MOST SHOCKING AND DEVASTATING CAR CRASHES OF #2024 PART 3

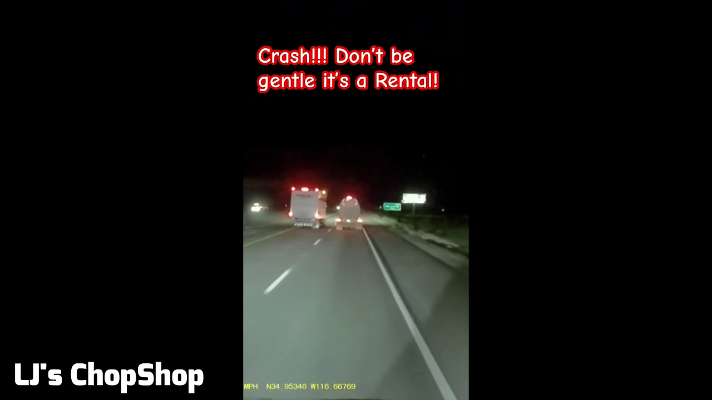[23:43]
Oh my god! Oh my god! A crash! Oh my god! He's gonna flip! He flipped! Oh my god! Oh my god! No, he had a chance just in front of me.